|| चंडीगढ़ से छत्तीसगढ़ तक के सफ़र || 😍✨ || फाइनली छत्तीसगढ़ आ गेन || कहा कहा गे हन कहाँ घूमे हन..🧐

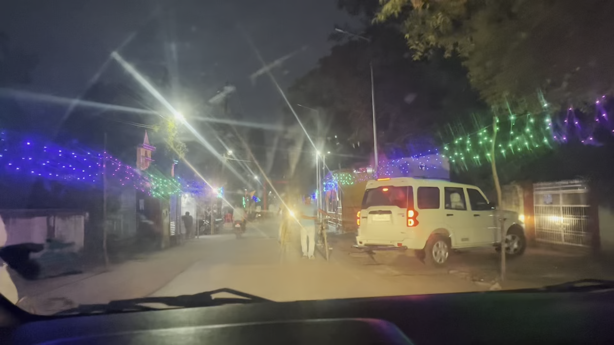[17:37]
तो संगवारी हो ये हरे महासमुंद के दुर्गा पंडाल के नज़ारा जो कि हर साल ऐसी रहते और हर प्रकार की मस्त सजावट है आप मन
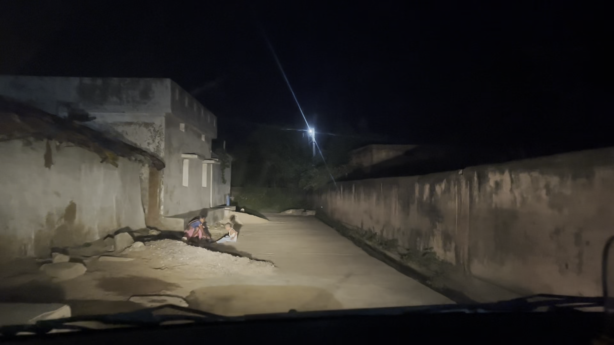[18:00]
पहुँचने वाला हन घर और ये देख हमन पहुँच गए घर